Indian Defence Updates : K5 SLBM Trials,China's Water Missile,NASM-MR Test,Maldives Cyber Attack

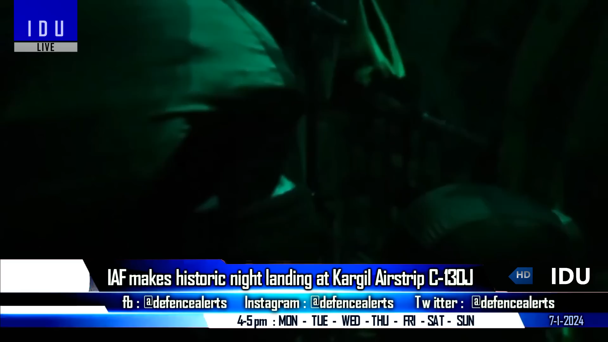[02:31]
further enhancing the mission's stealth and security.
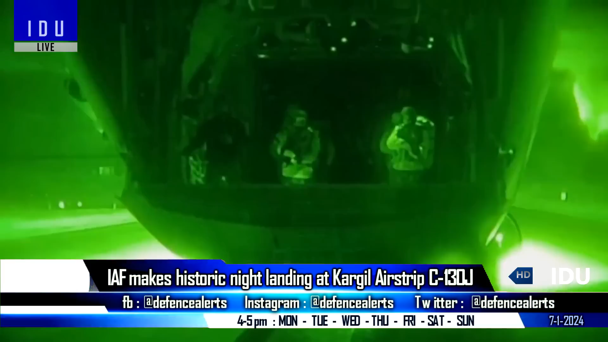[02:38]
The Kargil night landing exercise was seamlessly integrated with a training mission for the Garud Special Forces unit.